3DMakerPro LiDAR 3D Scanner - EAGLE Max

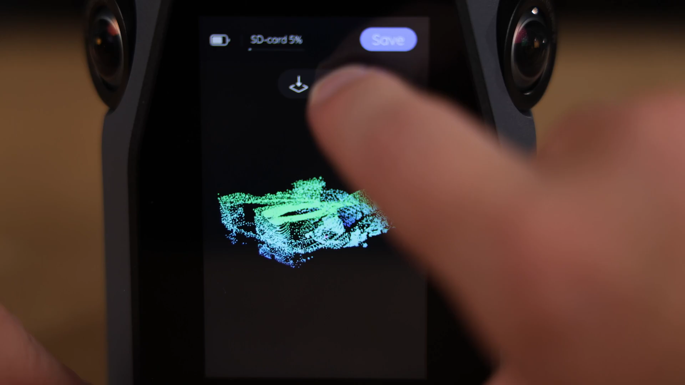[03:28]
So let's check out how that looks.
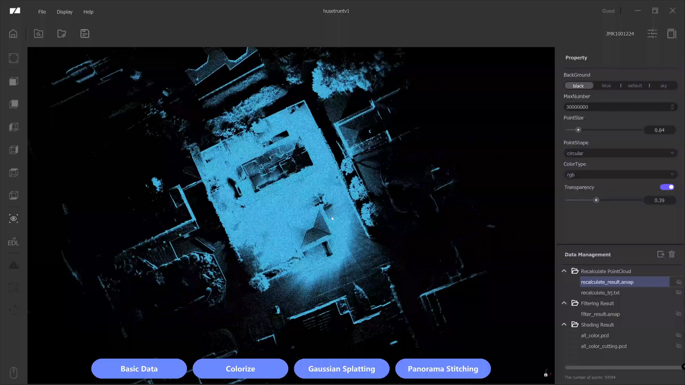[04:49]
The first one is the first basic data and if we display here, this is the raw data of the scene. This is a lot of points and a lot of data, much more than you've seen before.
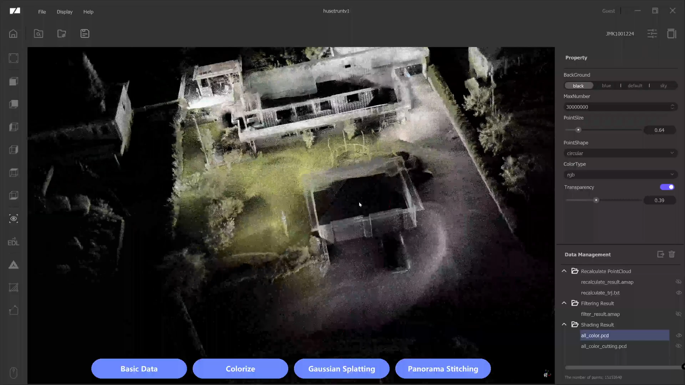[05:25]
a little bit less points, but they are colorized. So this is what I export and used in my other animation.
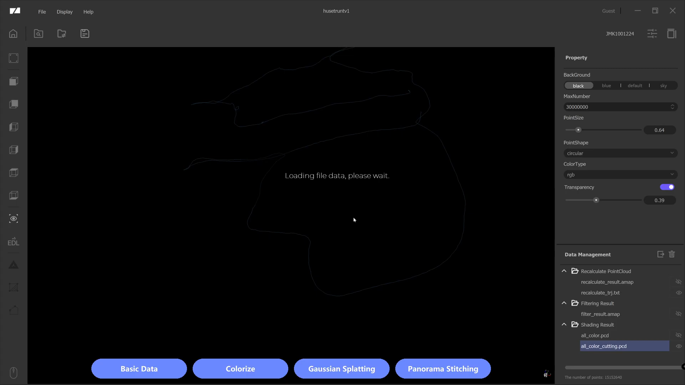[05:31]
And then you can also do like processing of boundaries. You only apply what you really want to have.
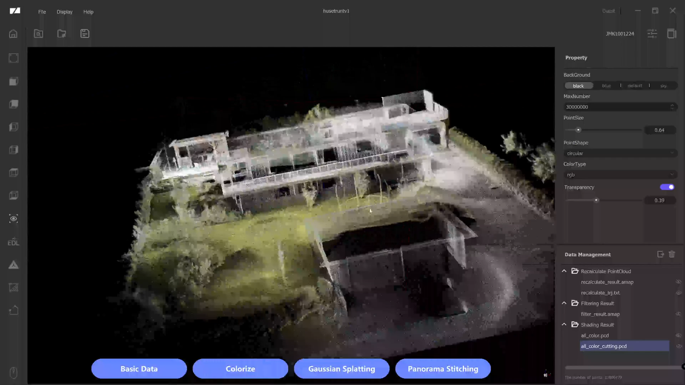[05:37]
So for example, my house. But yeah, you can really see how there's a lot of cool details.
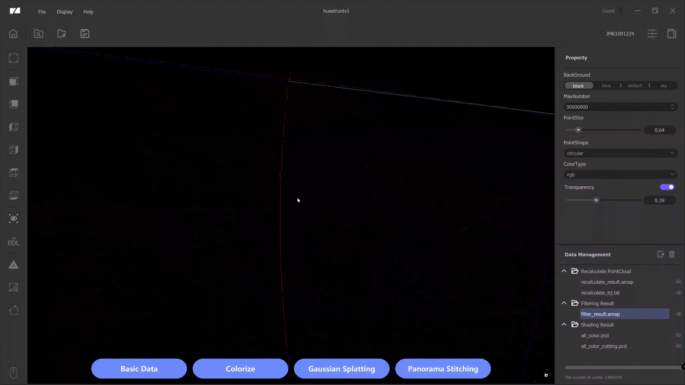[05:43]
I've been using this to calculate the angles here to see what kind of robotic lawnmower that I need. Because I have a little bit of a hill and stairs here on my yard.
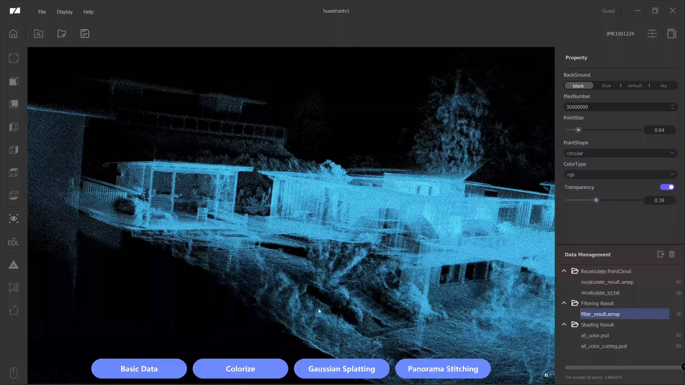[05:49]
I think it's really cool to see all these details. It gets even bushes, some of my tires, the tripod legs. I mean, that's pretty crazy. Even the frames for the trampoline is there.
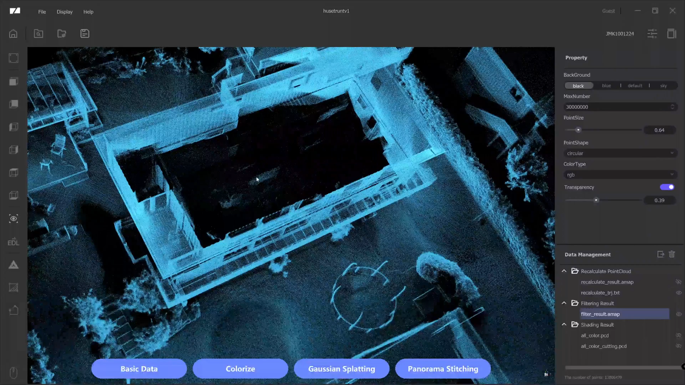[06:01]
And I'm pretty sure the scanner even took some of the interior of the house through the windows. That's really cool. Just check it out. We can see some shadows from the inside walls. But the software has its limits. So what I usually do is select one of the data sets that I want to have and then just export it.
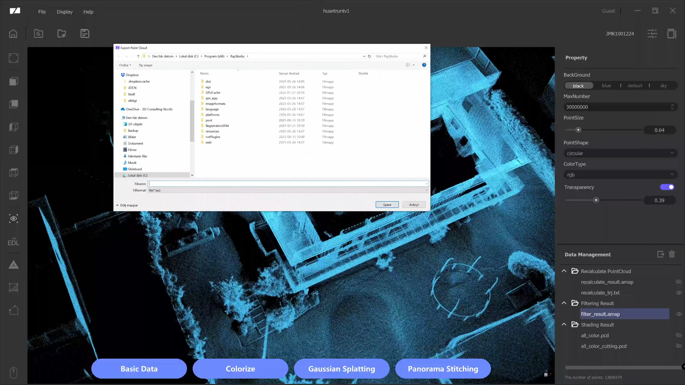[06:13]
And you can export in typical point cloud formats.
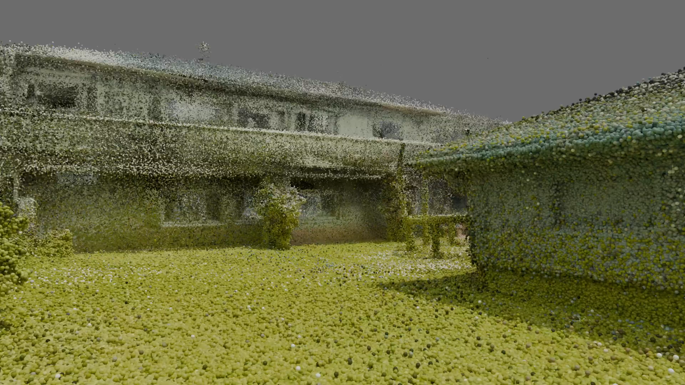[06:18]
And yes, for fun, I tried to render this point cloud in Blender as well.
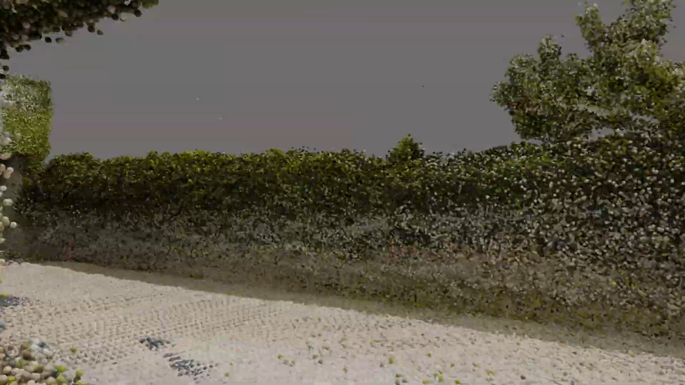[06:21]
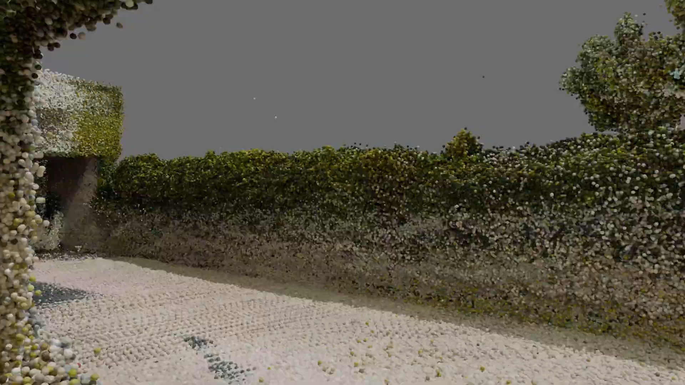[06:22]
It looks pretty cool, but this is just the first attempt.
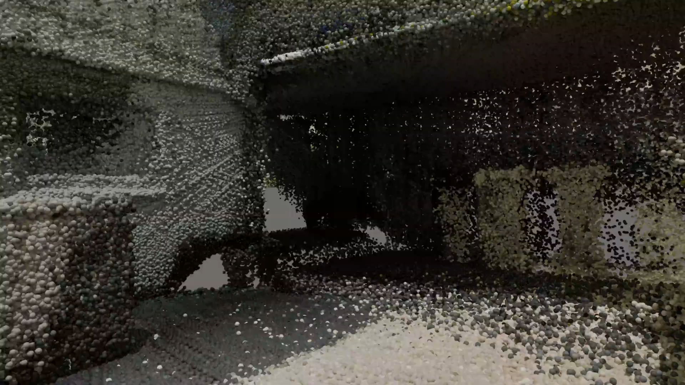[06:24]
I mean, you can do a lot of cool things in here. I also want to point out that this scan's color capturing was not the best process.
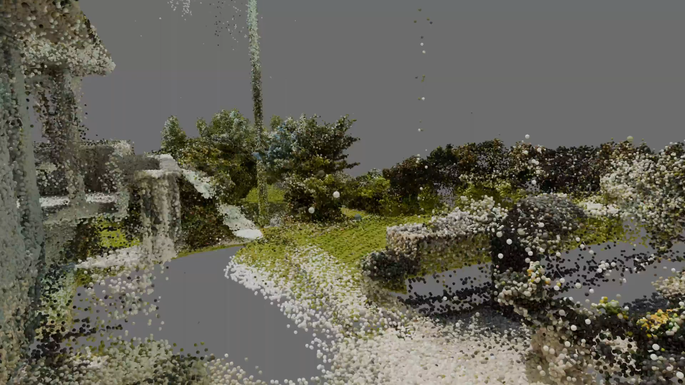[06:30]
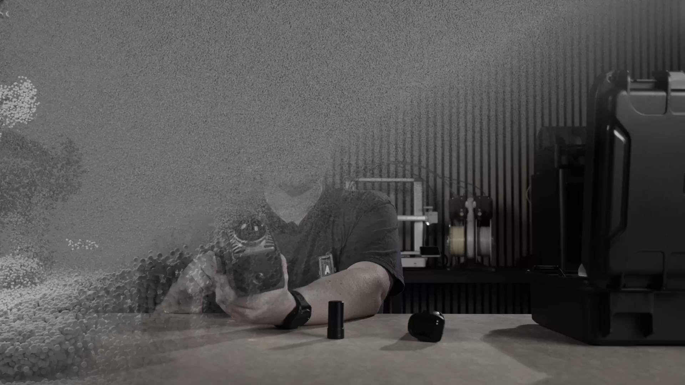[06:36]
And this is a bonus scan of the studio slash garage. I think it looks really cool.
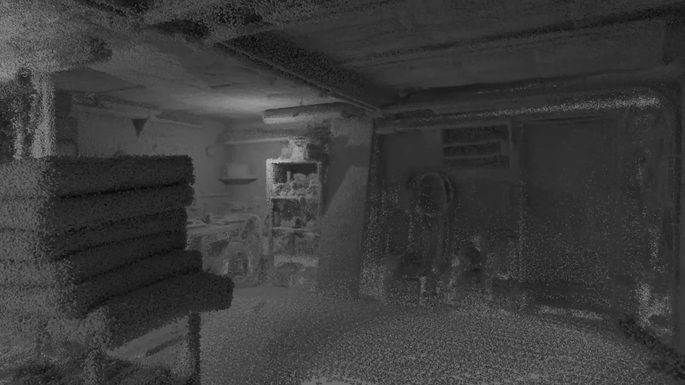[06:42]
And this is without any color data, just a basic shader with some animated lights.